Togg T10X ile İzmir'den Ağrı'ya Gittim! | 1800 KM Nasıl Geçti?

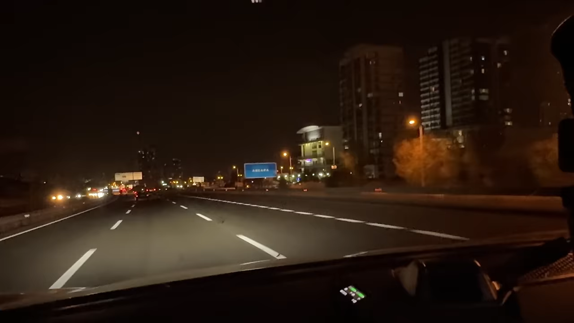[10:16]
Afyon'daki moladan sonra Ankara'ya ufak ufak varmak üzereyiz diyordum ki tam da karşımızda şu anda Ankara tabelası var arkadaşlar. Şöyle sizlere göstereyim. Güncel tüketimleri size göstereyim.